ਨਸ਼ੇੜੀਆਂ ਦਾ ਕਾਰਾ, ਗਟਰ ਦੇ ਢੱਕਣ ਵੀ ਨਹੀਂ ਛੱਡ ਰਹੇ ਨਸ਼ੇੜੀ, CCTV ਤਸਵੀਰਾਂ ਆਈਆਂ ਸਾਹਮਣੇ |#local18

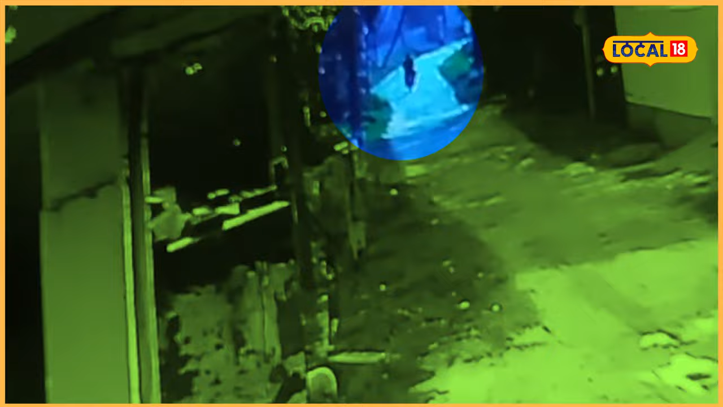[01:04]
वी कारदे गेट दे उते लगए टकन चोरी करन लगए ने ता मामला हुश्यार पुर्तों सामने आया जिते की एक कारदे गेट दे उपर जो